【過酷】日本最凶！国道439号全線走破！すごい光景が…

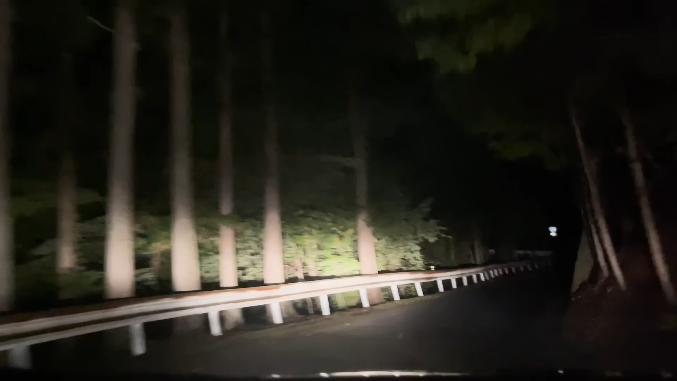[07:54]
こういう風にね沿線には500m動きに見残し頂上まで何キロかっていうことがね19.
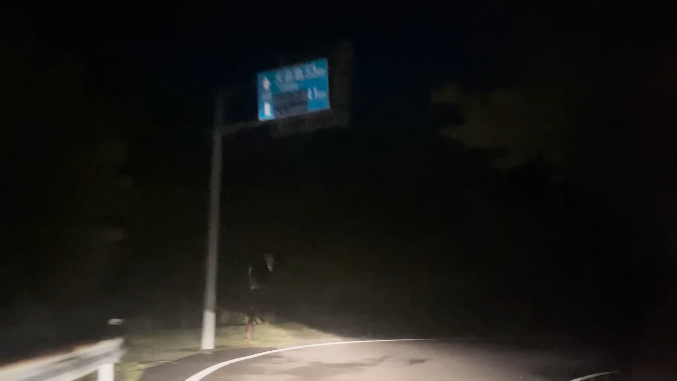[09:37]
あんなさ山の上にさ国道の交差点あるやばいよなほんと
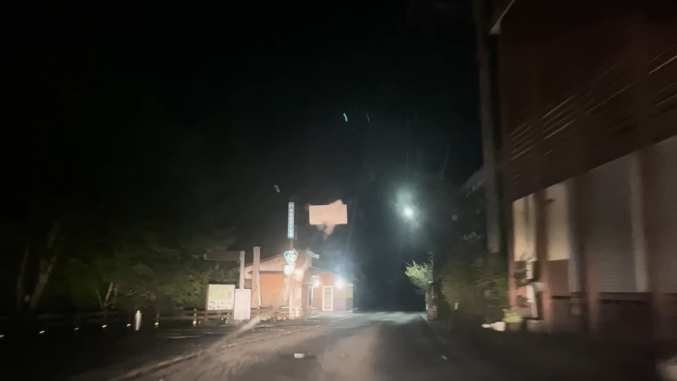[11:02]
あーここら辺ですねこら辺に停車して奥いやのかずら橋行くことができます
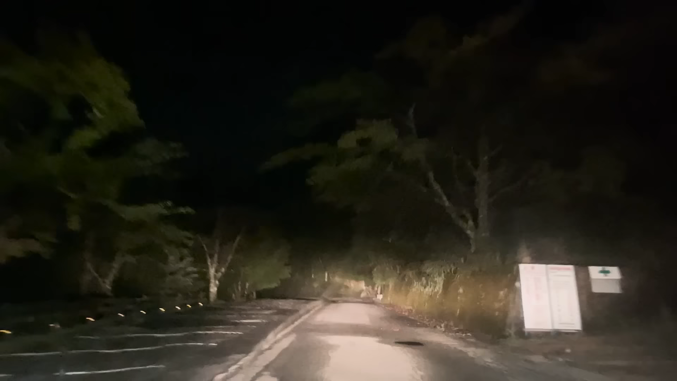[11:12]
こんなとこまで来てるんだでもねメジャーなかずら橋はもうちょっと山の下にありますただこのかずら橋もね知る人ぞ知るもう一つのかずら橋なんですね
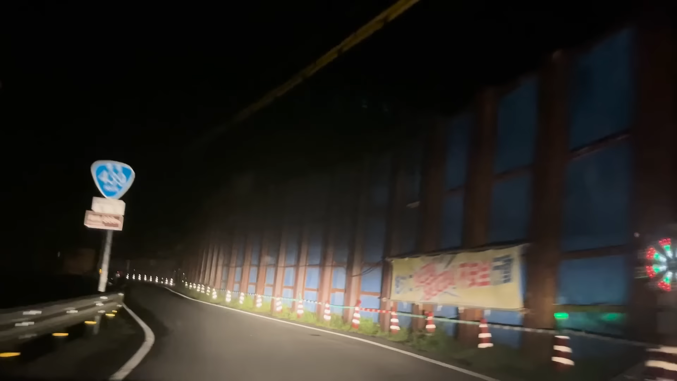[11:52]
旧東屋村のエリアに入っていきます
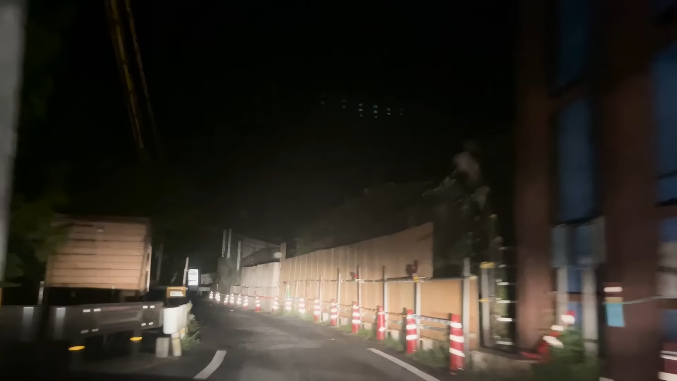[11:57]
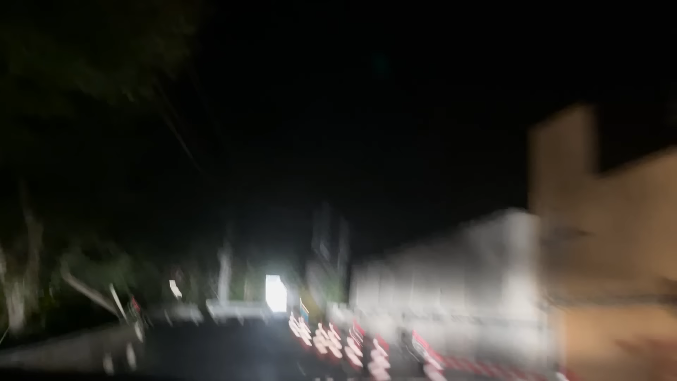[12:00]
右側土砂崩れでもあったんですかね岩盤の工事をしていますやっぱね厳しい地形に走ってるからか
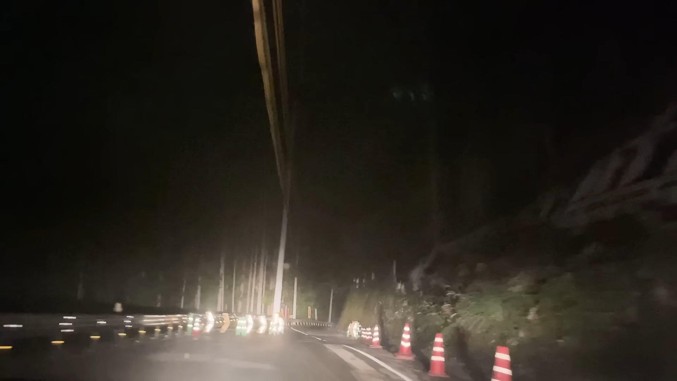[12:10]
こういうね修復工事をしないと道路自体がね崩落崩れてしまうんでしょうねちなみに今の気温はですね21度です
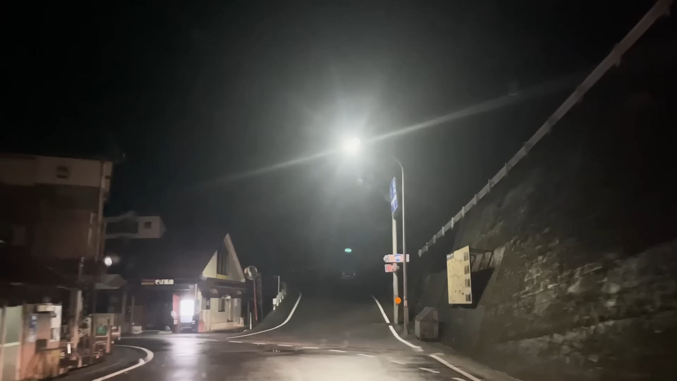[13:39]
拡幅もなかなかままならないということでね普通の山道よりも住宅街の方が福音狭いですということで落合の集落で予測こう左折します
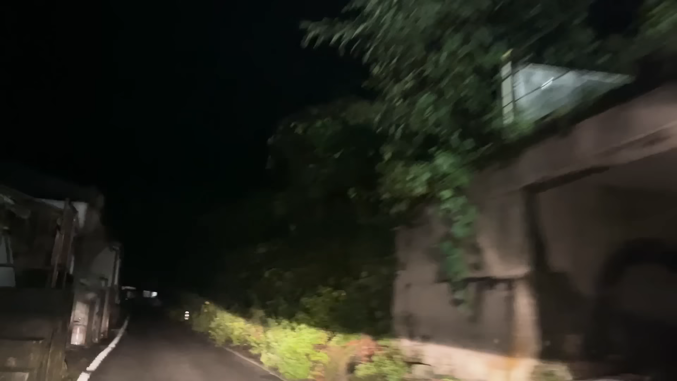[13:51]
映るかな結構ね光のねついてる住宅多いんですよここら辺はね多分山合いにねこう
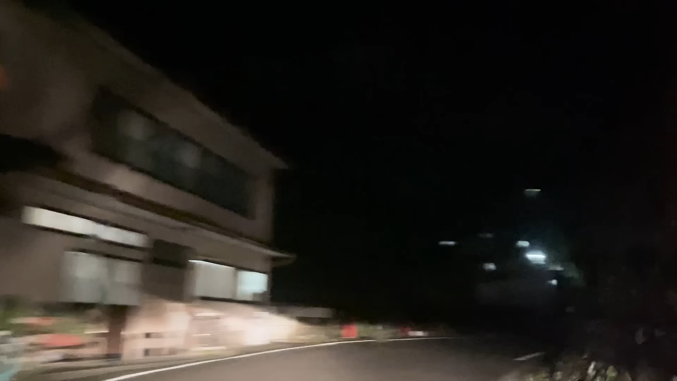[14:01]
段々となって分かりますかね結構ほら光光のついたねお家がね多いんですよほらほらほら分かります?上の方までこういうね山合いの渓谷にねすごい住宅が密集して建っています駐在所だすごいすげーよ今商店営業してましたね
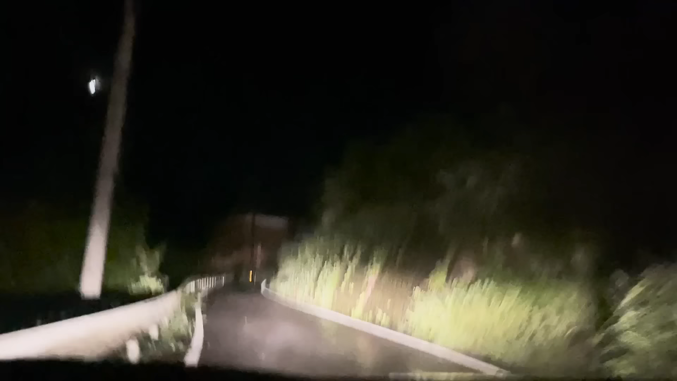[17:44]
くなったんですが月明かりが今日非常に明るいので意外とね真っ暗って感じはしなくていいですあとね結構ね住宅家がありますあとさっきね5階建てぐらいの老人ホームもありました結構ね人が住んでるんですね
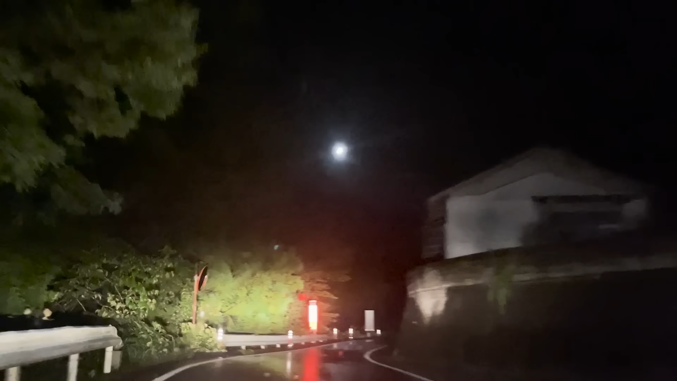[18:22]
道県が管理するんですそのためですね高知県側に入った途端京橋ら峠の頂上を越えた途端ですね道路の整備状況が変わらないかなとヒヤヒヤしていますあと10キロぐらいで京橋ら峠頂上ですおよそ700メートル分かるこれ路面のね状況がね悪いこのね陥没してたりとか